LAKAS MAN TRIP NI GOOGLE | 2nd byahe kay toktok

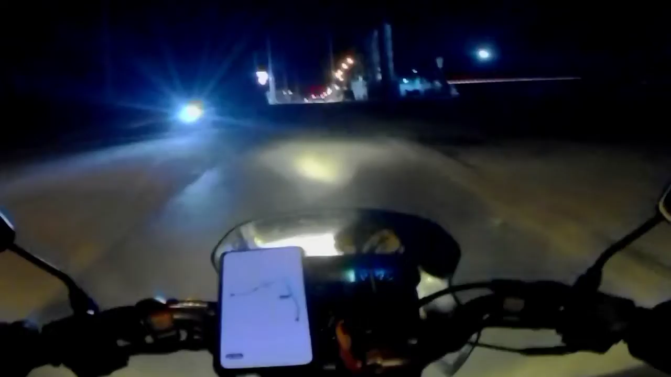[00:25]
So, pupunin natin yung food sa Poblacion Malbar malapit sa Tioyo.
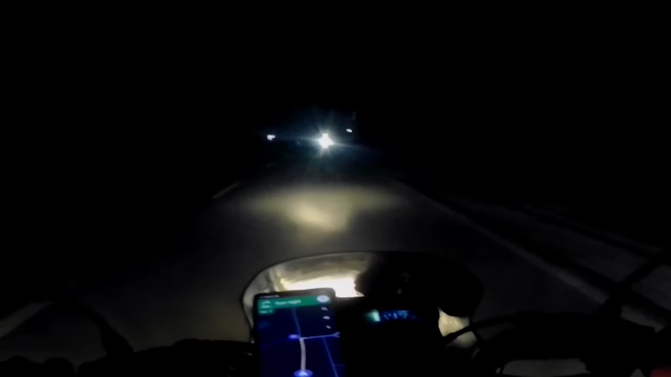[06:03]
Pinabahan tayo. Andit na daan ko. Ito talaga, hindi na magkakatiwalaan itong si, ano eh, si Google eh. Pampahamak tayo ng puta.
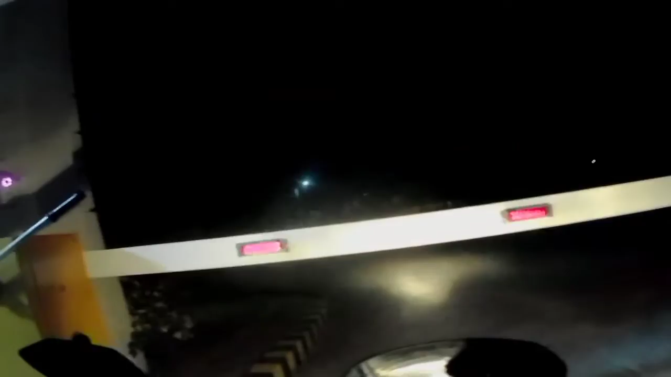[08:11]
Yan na, kung tama. Ito, sir. Punta kanan. Ito yung bracket niya.
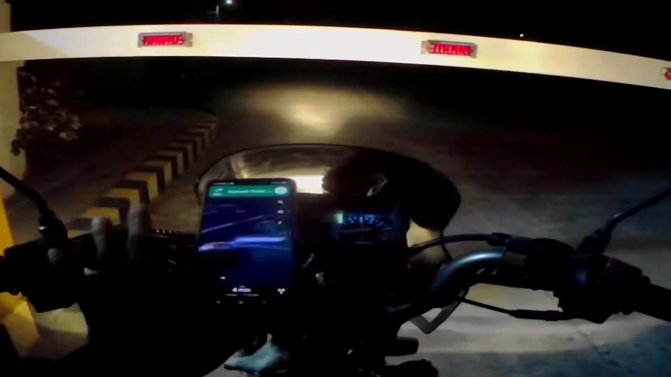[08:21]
From here. Punta, kanan ka doon, hindi dritritso. Okay. Sakto, sir. Paglampas mo ng hubs, unang kanto, kaliwa. Okay, sir. Salamat po. Apat na bahay sa kaliwa. Thank you, sir.